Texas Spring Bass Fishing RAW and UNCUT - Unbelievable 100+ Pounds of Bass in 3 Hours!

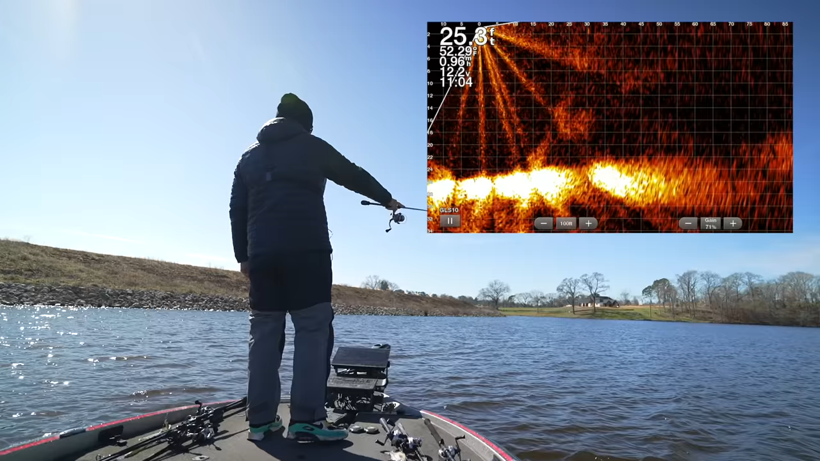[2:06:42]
Two fish right there. I think I'm around him. It's all fuzzy.
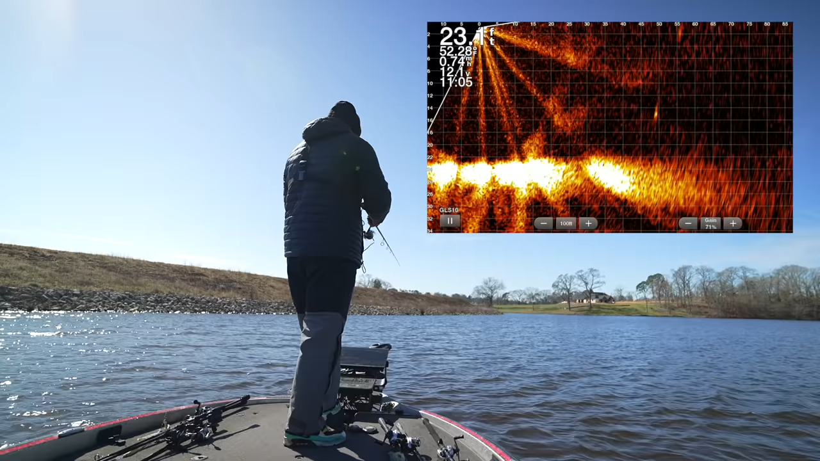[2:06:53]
Yeah, he pretty much got it. He did get it. Little guy. Look, his buddy's trying to take it from him.
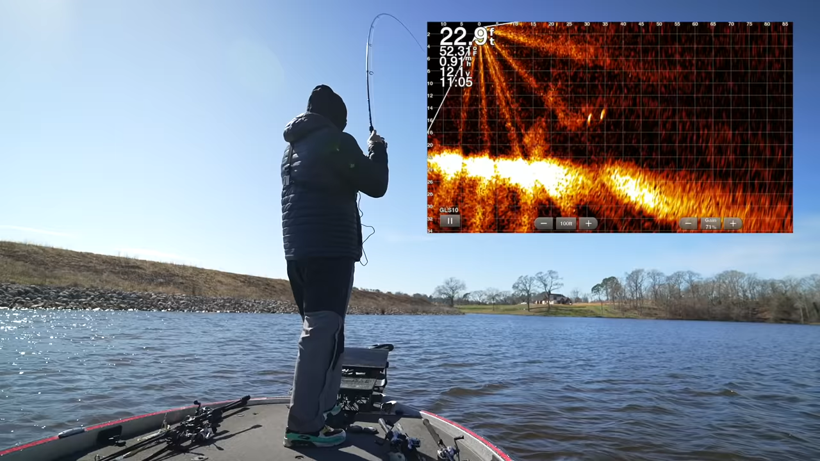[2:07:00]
On screen: depth 22.9 ft
He's like, come back here, chief. I think he's small. Yeah, he's small. No, he's not.
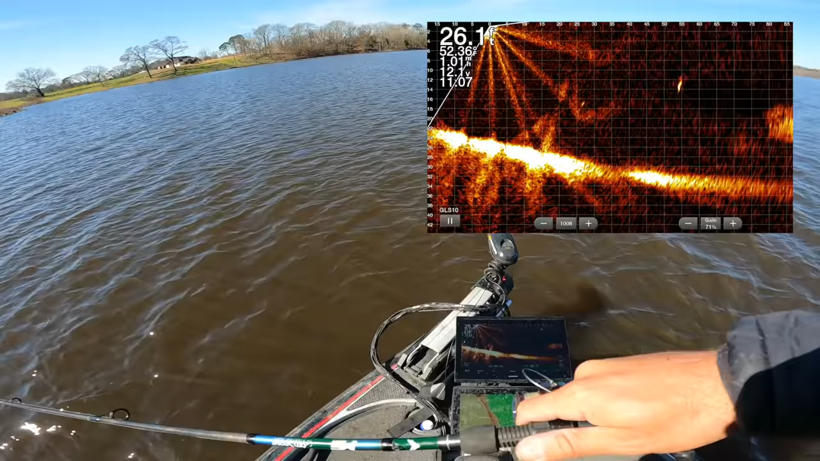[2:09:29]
Let's see if this guy wants to. He's medium once again, so probably. Nope. Not that medium guy, he says. It's another biggin. Kind of pendulum it to get it in front of him.
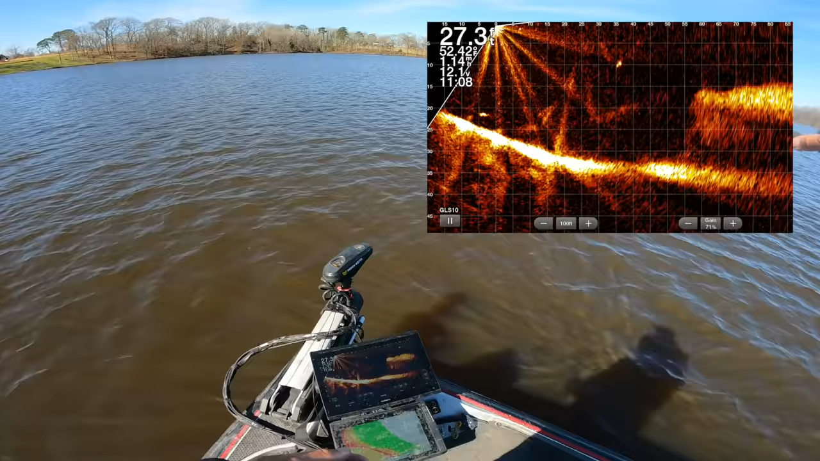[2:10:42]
On screen: depth 27.3 ft
Less fish might mean bigger fish too. Guy's kind of big looking. Oh God, he just ate that little bait fish on the surface. Yep, game over. Oh, he noticed it. Here he comes. Now he's chasing it. Why are you up so high? That's a jerkbait, Chuck.
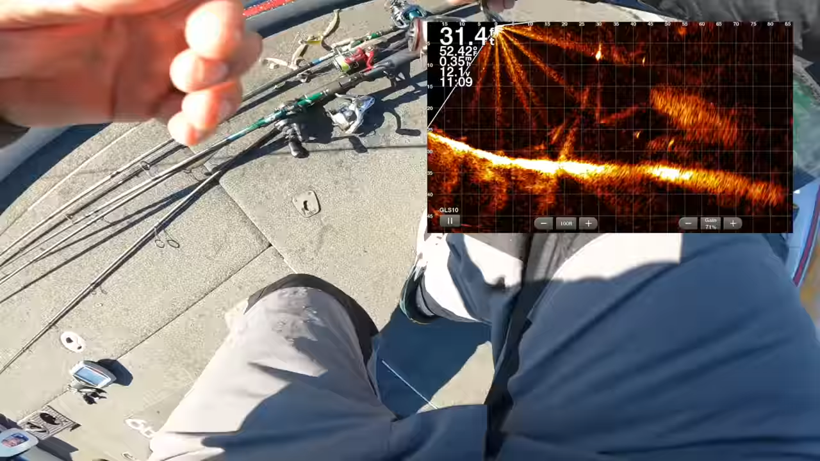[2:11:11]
On screen: depth 31.4 ft
Come on, we'll eat the jerkin stick. No, he's getting away. Nope, he's gone.
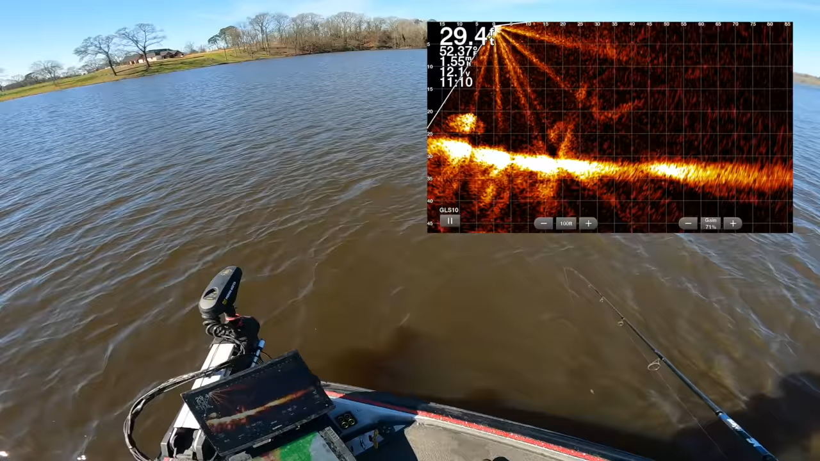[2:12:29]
12 hours and 59 minutes and 59 seconds. That's what we're going for. And we got to keep up our rate, like a fish every like 8 minutes. It hasn't been that good. It's been good though. Dude, I know you're swimming around looking for bait fish. Don't swerve my little cricket. You gotta swerve my cricket.
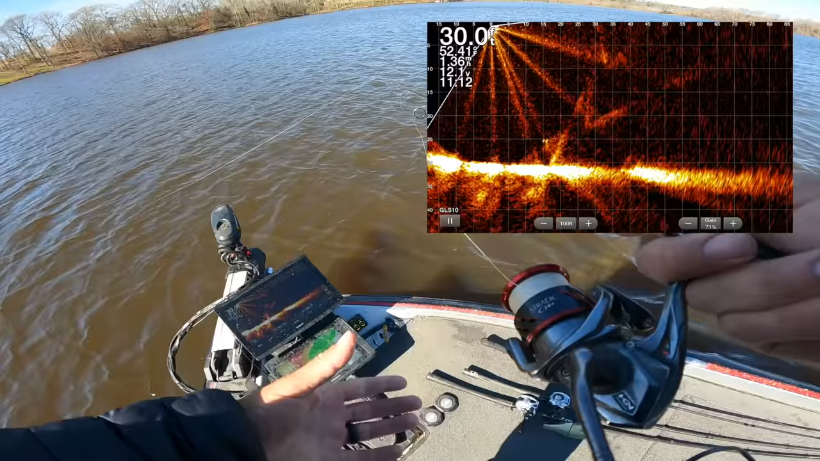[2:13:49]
That's a big, big one, actually. Sink, buddy, sink. Oh, go get it. Go get it. He went and got it. That's a big one.
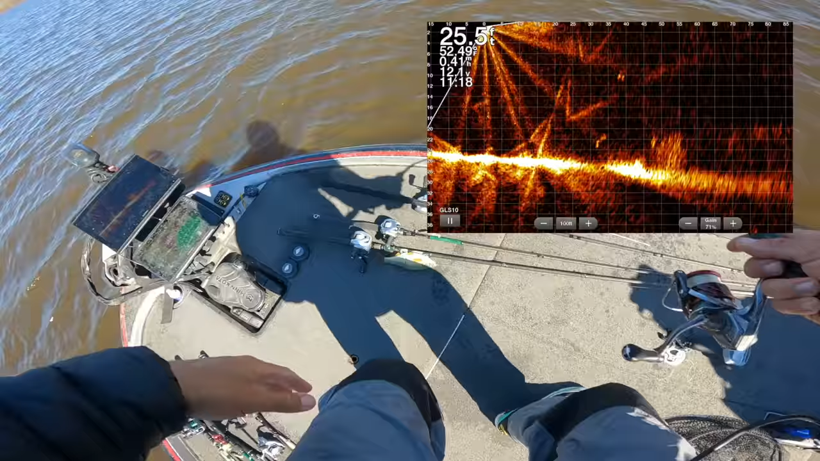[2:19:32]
I'm gonna catch his friend right now. Oh, he liked it, and then he swerved it once it stopped falling straight down. He got so confused. Not one of those crappie bass. Oh, this guy's still right by the trolling motor.
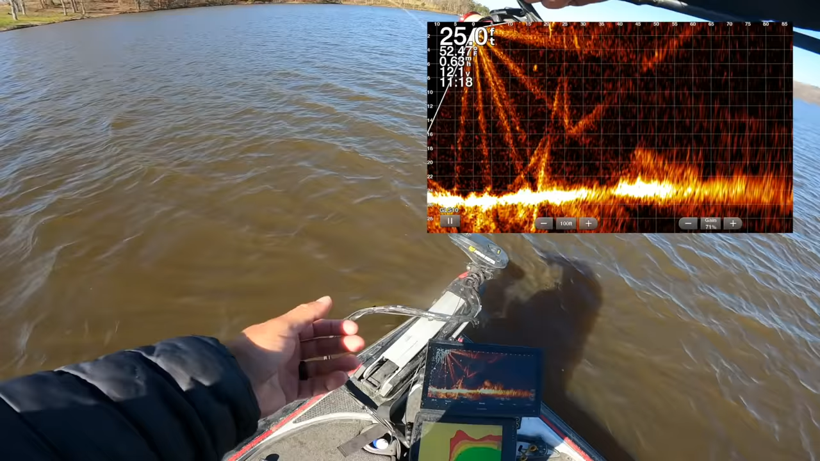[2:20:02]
On screen: depth 25.0 ft
How about you looking for shad? He said, you're a little too close, but I like you, but you're too close.
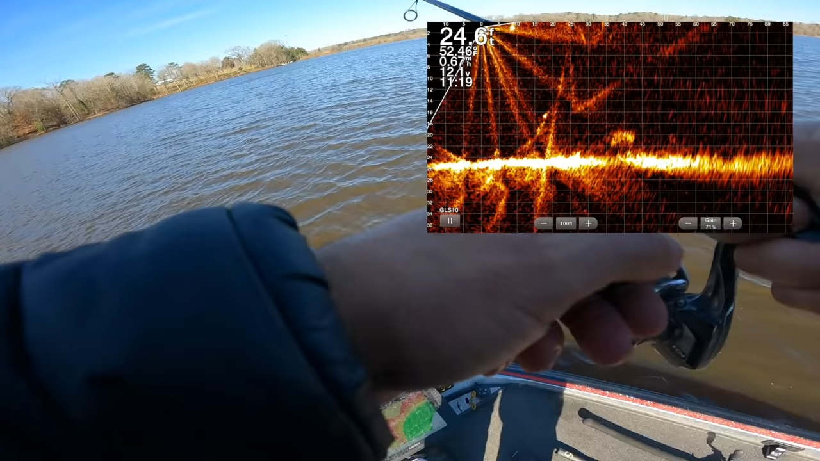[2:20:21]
It's looking like he needs to be caught. Bad cast. Will he still get it? No, he will not.